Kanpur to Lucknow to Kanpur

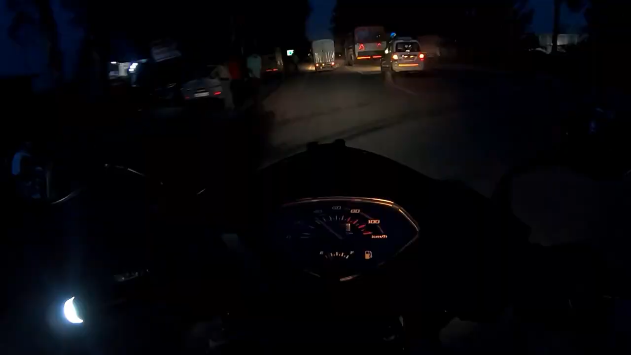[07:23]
पेट्रोल डलवाना है यार, पेट्रोल एकदम ताल पे आ गई है, सुई खाली हो गया है। वॉशरूम के लिए रुका था, जब मैंने टाइम देखा तो टाइम बता रहा है 7:15,
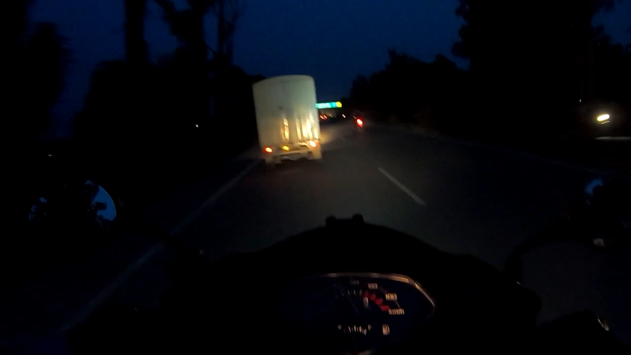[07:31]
तो 1 घंटा हमको कम से कम और लगेगा घर पहुंचने में, 1 घंटा 1.25 घंटा कम से कम, 1 घंटा तो लगेगा, 1 घंटा। नाइट है, ज्यादा भगाएंगे नहीं गाड़ी, आफ्टरनून के बाद इसलिए निकला वैसे 2:15। एक मन कह रहा था कि चलो, एक मन कह रहा था ना चलो, इसी चक्कर में इतना लेट हो गया।